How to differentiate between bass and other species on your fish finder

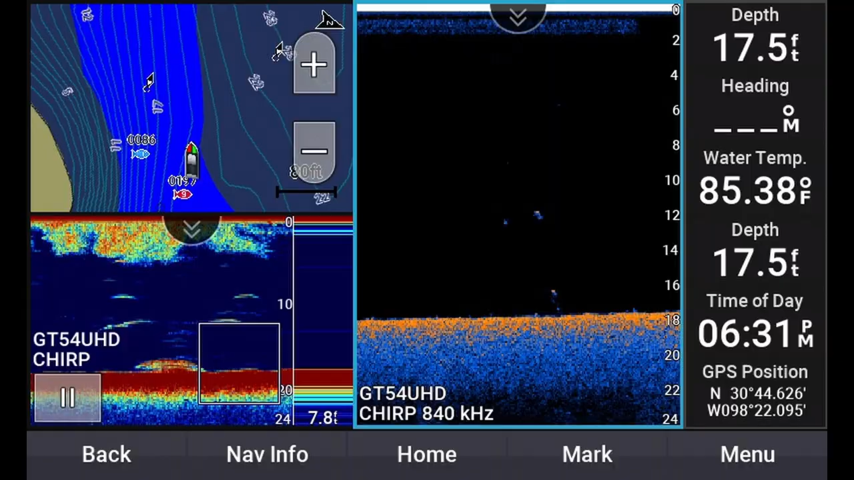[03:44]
On screen: depth 17.5 ft, water 85.38°F
The arch is also very equal in proportions. This is the fish arch that I would expect to see for a bass. So when we look at the downscan image we actually see the fish itself is represented on downscan. It's just almost like a little dot. Like if you take a ballpoint pen and press it against paper that's about the size of the fish on downscan. It's perfectly circular and it has that strong return that yellowish strong return in the center.
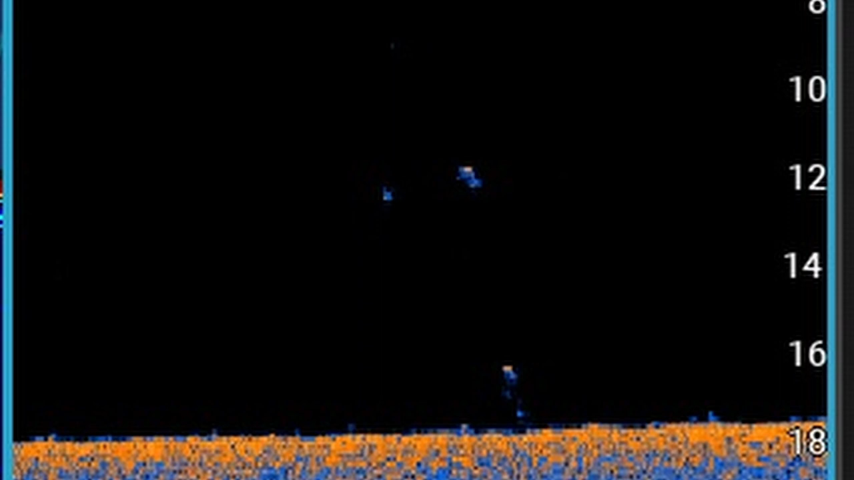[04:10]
So this is exactly what we want to see if we were looking for largemouth bass on downscan. Okay so now we'll go over to the side imaging and actually this was surprising to me.
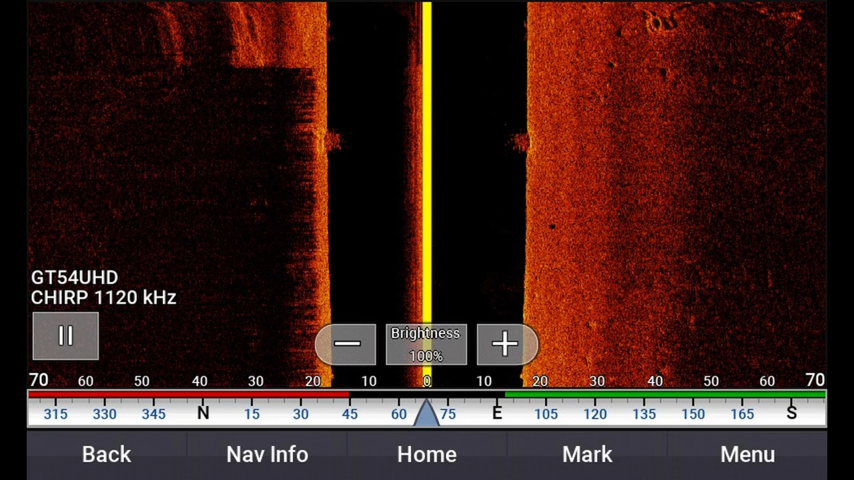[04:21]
I thought we would actually be able to see more. But if you look you'll see that there is a darker spot on the screen. I'll zoom in here.
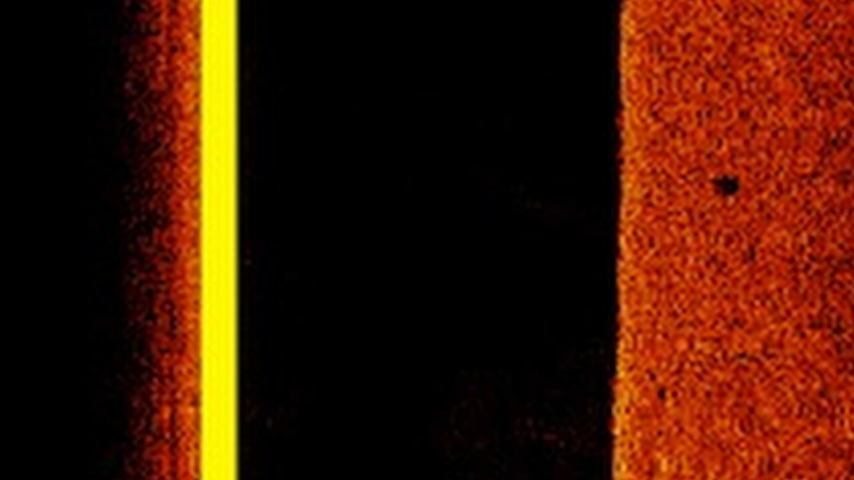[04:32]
If you had no idea that that was actually a bass that would be really hard to distinguish from say a rock or from some sort of depression in the floor of the lake.
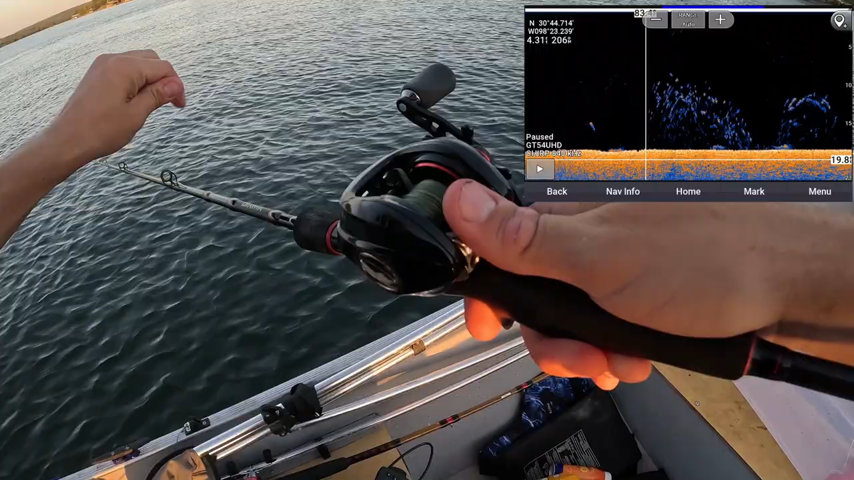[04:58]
I come across this large school of fish on my fish finder. Throw a spoon down right below the boat and it pretty much hits right away.
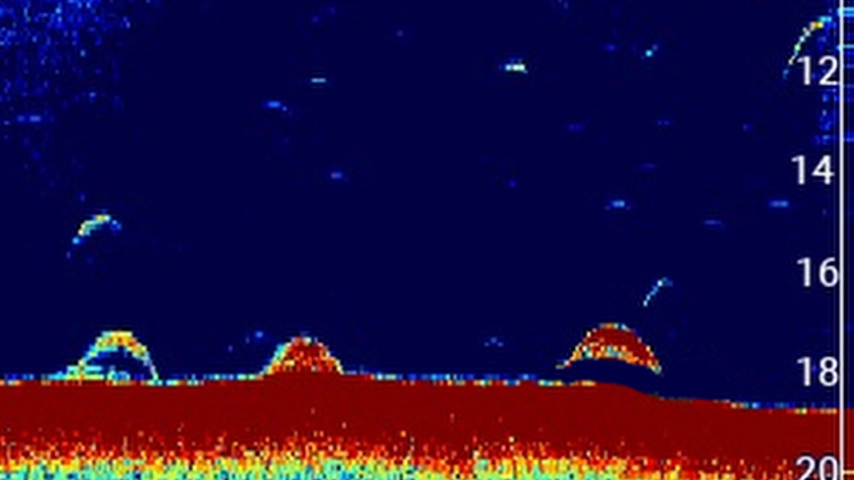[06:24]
The sonar marking itself is a lot thicker and it's got a very strong red return and it's also a lot flatter. And you can see if we go back to the bass image compare that to the catfish you'll see the catfish is a lot flatter. It's a lot thicker and the bass is a more pronounced arch than the catfish. It's also a lot thinner.
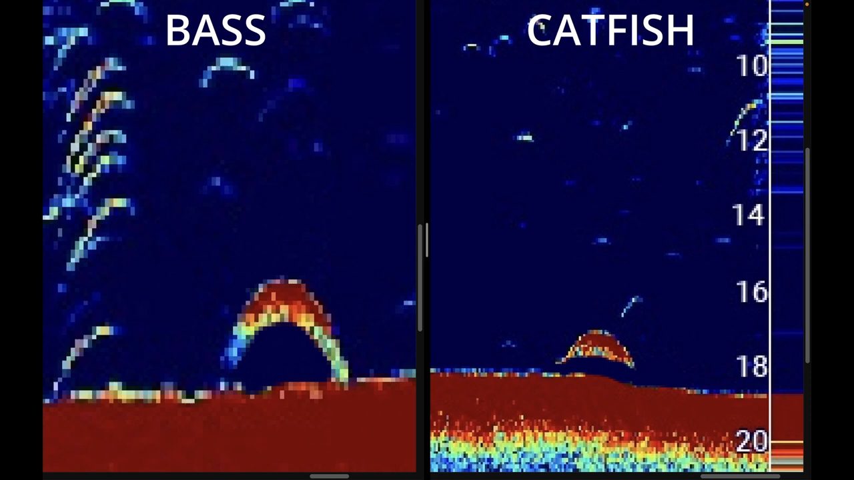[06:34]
The catfish also appears to skew to one side versus the bass which does not appear to have any kind of skew. So as interesting as it is there are some similarities and also some differences between the images when comparing two species of fish the bass and the catfish using traditional sonar. So what do you guys think? Is there enough here to be able to tell this is a catfish? I don't think so.
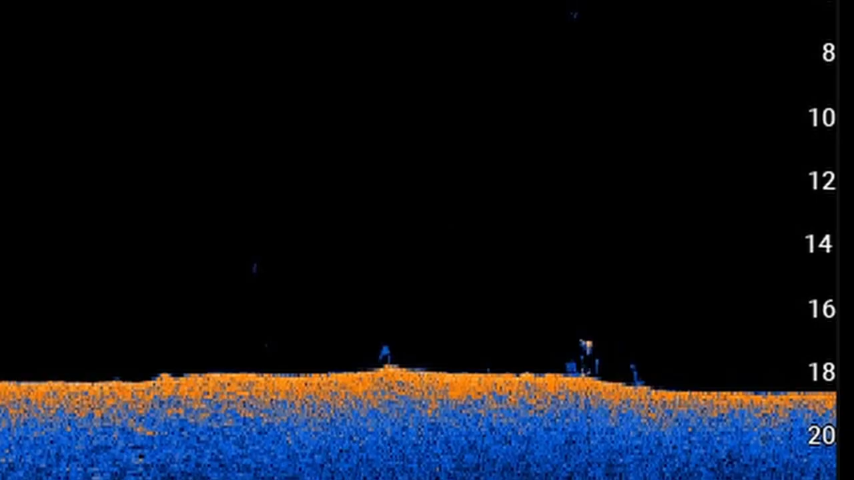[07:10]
But let's keep going with the experiment to see what else we can find. Now if we interpret the down imaging results
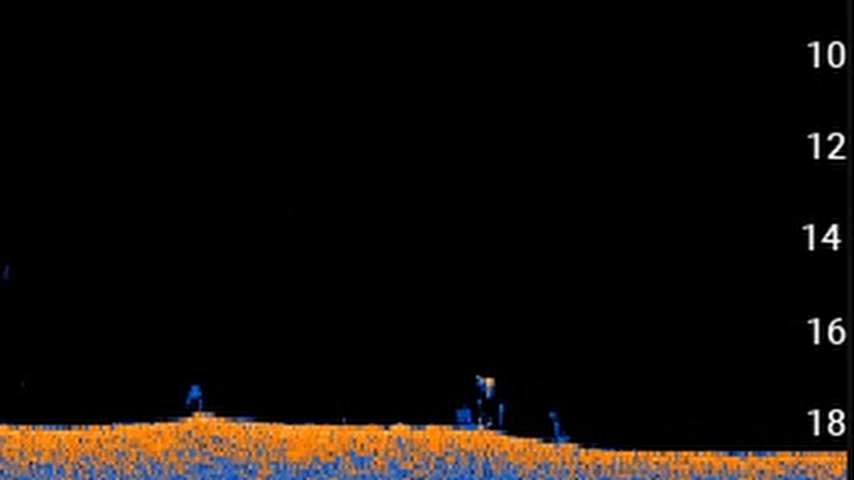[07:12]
here we can see again it's just a very thick circle. More interesting though is when we compare the bass down imaging with the catfish down imaging. I noticed two things one the catfish results were much more pronounced. The size of the circle is closer to that of say a marker than the bass which was more of the size of a ballpoint pin.
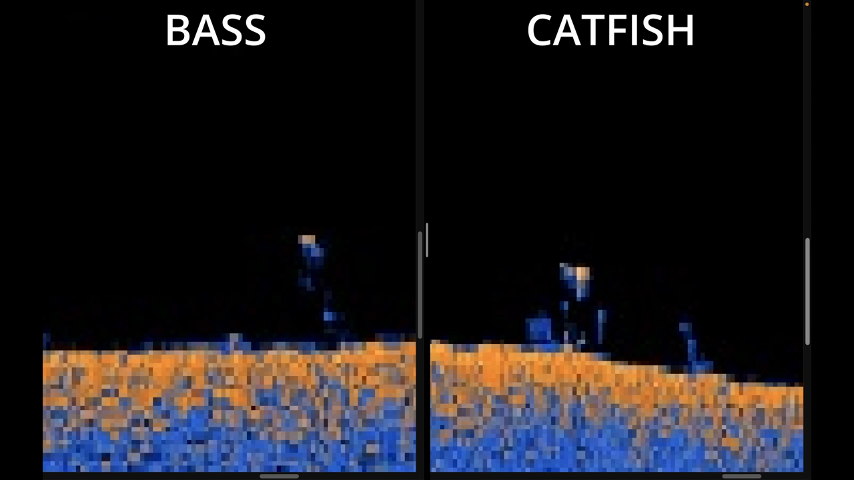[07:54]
The intensity of the return is also much higher for catfish than the bass. The last thing I noticed was the depth of the catfish appeared to be catfish appeared to be deeper and closer towards the bottom versus the bass which was more suspended towards the top of the container.
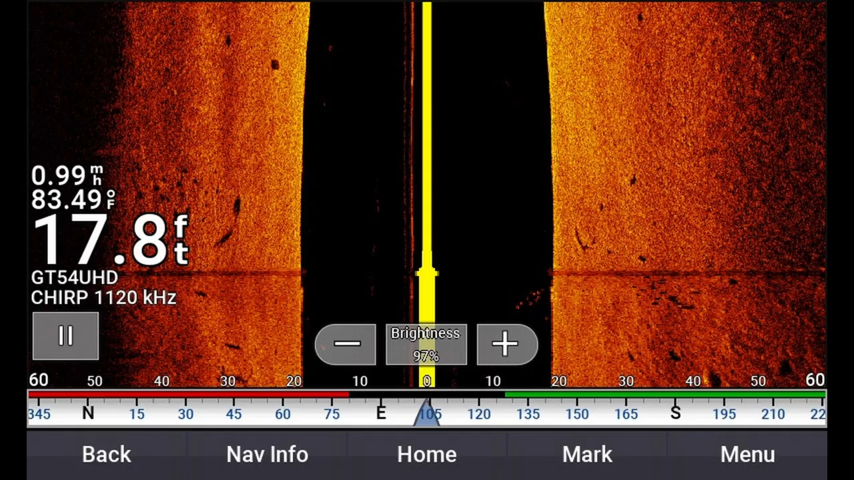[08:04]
On screen: depth 17.8 ft, water 83.49°F
So now let's look at the side imaging and if you look to the left there's a circular like shadow that's going to be the catfish. Interesting enough though when we compare the bass and the catfish the bass appears to have a much higher taller and more narrow shadow than the catfish which appears to have a wider and a smaller shadow. And that might just have to do with where the bass was located in the container with it being higher up in the
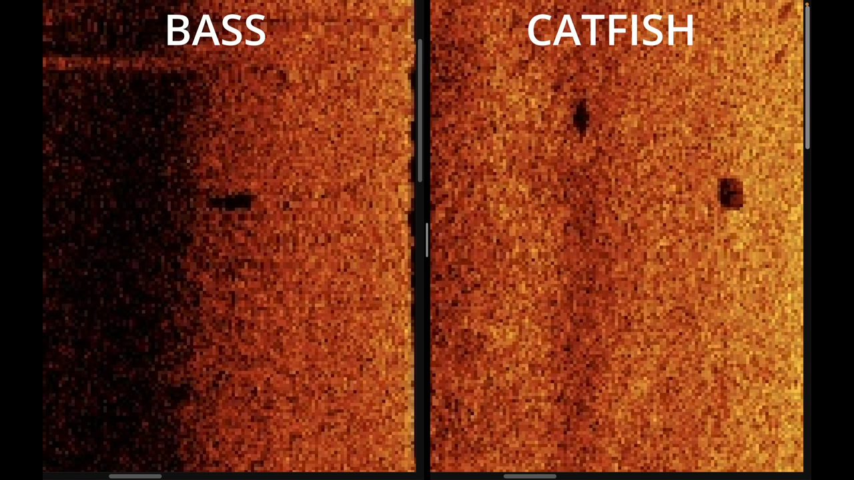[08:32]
water column versus the catfish which was closer to the bottom.